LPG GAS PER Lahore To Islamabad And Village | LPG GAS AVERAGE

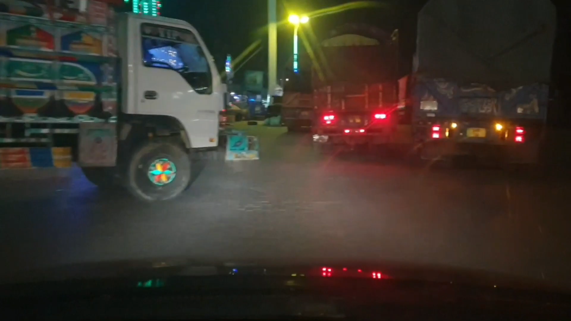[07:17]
तो हमने तकरीबन 10 मिनट यहाँ पर रेस्ट किया है और फिर हम निकल चुके हैं। हम खारिया अभी पहुँच चुके हैं और खारिया से निकलने के बाद यह आगे आप
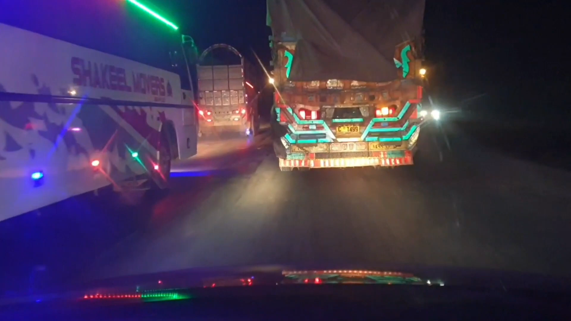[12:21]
जैसा कि आपके सामने है कि अगर दो बड़ी गाड़ियाँ आगे लग गई हैं तो फिर पीछे रास्ता बिल्कुल ब्लॉक हो चुका है,
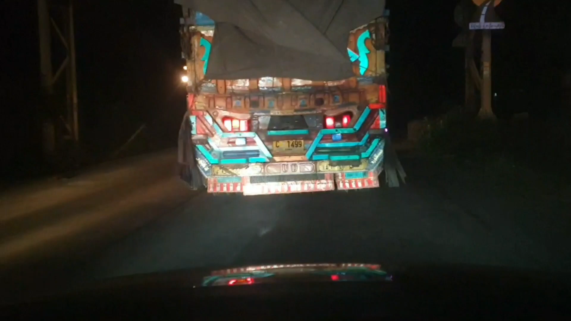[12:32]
और हम जो है बस से थोड़ा सा आगे निकल चुके हैं, और इस ट्रक को क्रॉस करने के बाद हम फिर थोड़ा सा साइड पे होंगे और बस को आगे निकालेंगे।
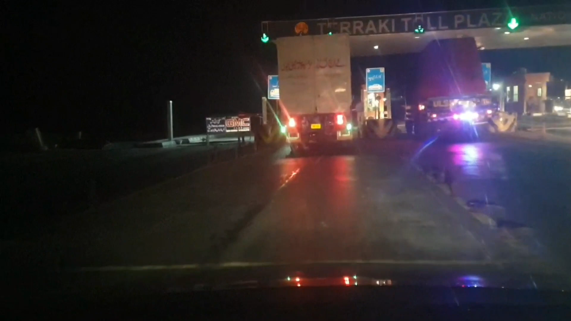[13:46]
अभी हम तरकी टोल प्लाज़ा पर पहुँच चुके हैं,
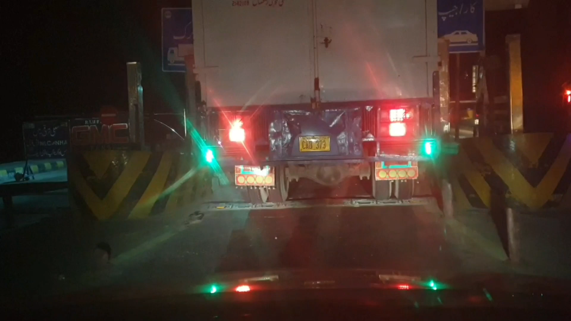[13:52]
और यहाँ पे भी हमारा टैक्स जो है वो
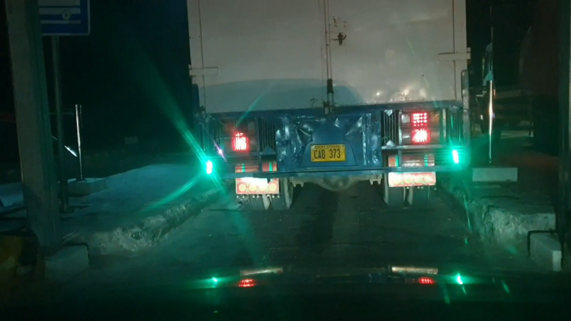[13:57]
30 रुपये बनेगा,
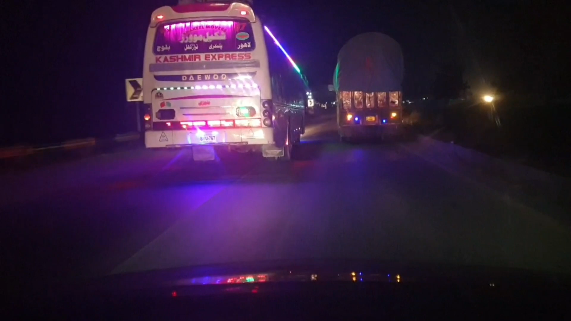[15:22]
और ये आप देख सकते हैं कि बड़ी गाड़ी जो है वो पहली लाइन में जा रही है लेकिन पीछे से जो आ रहे हैं उनको बिल्कुल रास्ता नहीं दे रही।
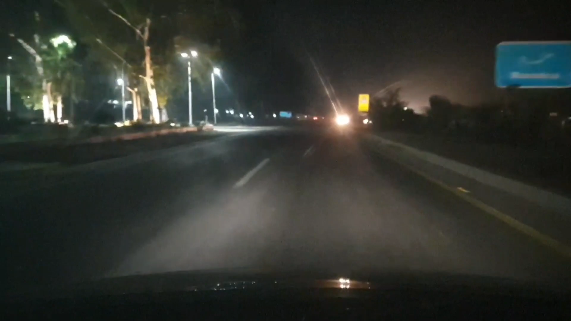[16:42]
अभी हम मंदरा पहुंच चुके हैं और टोल प्लाजा भी हमारे जो है वो बहुत नज़दीक ही आ रहा है,
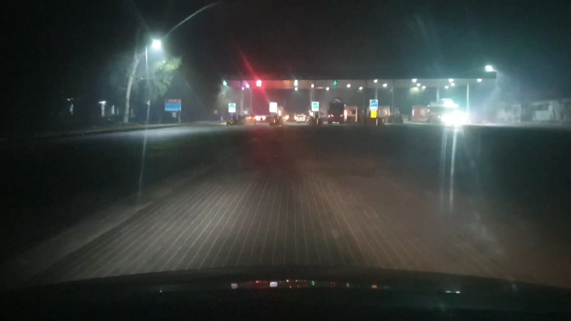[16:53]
और हम मंदरा टोल प्लाजा पहुंच चुके हैं। ये लाहौर से लेके ये हमारा जो है वो छठा टोल प्लाजा है,
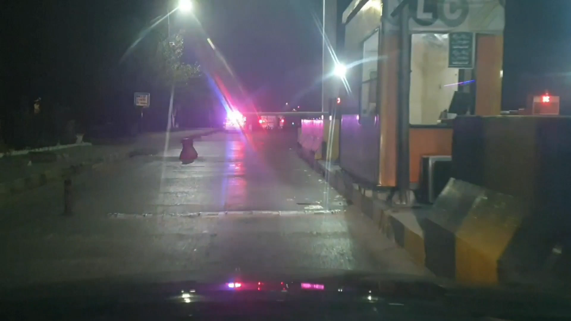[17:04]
अब आगे इस्लामाबाद ही आएगा इंशाल्लाह। और यहाँ तक हमारा सफ़र जो है वो अल्हम्दुलिल्लाह बहुत ज़बरदस्त रहा है,
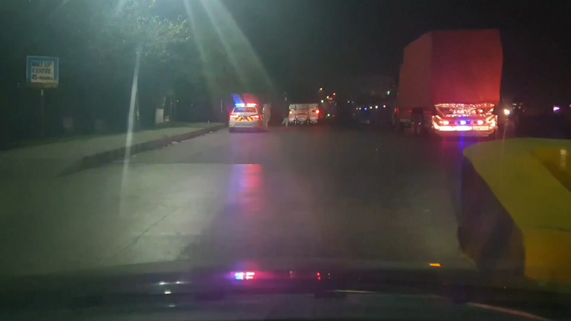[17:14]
कोई किसी किस्म की परेशानी नहीं हुई। और यहाँ पे जो है वो बस की चेकिंग होती है और यहाँ पे पैसेंजर की मूवी वगैरह भी बनाते हैं,
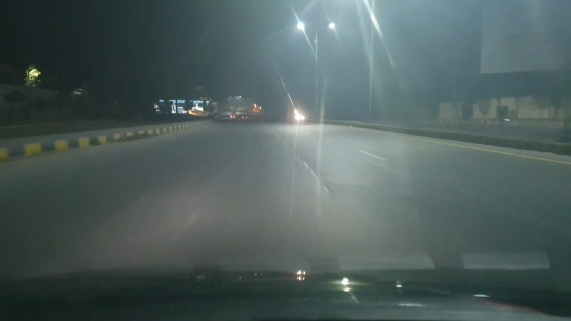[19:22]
यहाँ पे किसी किस्म का कोई ट्रैफिक नहीं है, कोई इशारा नहीं है, सारे इशारे खुले हुए हैं। तो ये इस्लामाबाद मार रोड जो है बिल्कुल इस टाइम आज़ाद है,
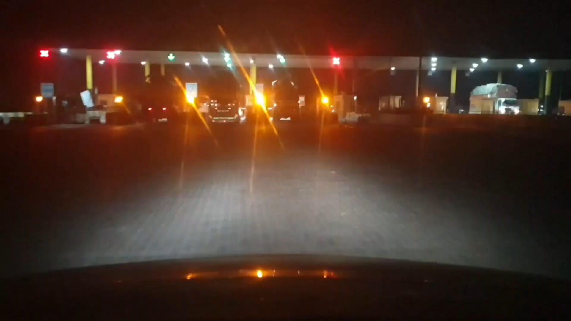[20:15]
ज़रा उन पे बेहतियाती की जाए या माल ओवर होने की वजह से एक्सल उनके टूट जाते हैं।
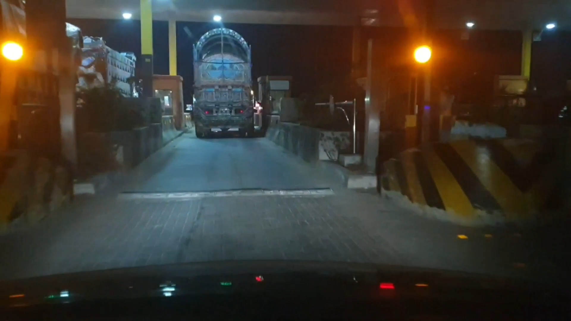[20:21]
और अभी हम सिंजानी टोल प्लाजा पहुँच चुके हैं इस्लामाबाद क्रॉस करने के बाद। ये हमारा आखिरी टोल प्लाजा है, यहाँ पे भी हम 30 रुपये टोल प्लाजा देंगे और लाहौर से लेके यहाँ तक जो है ये 7वां टोल प्लाजा बन जाते हैं।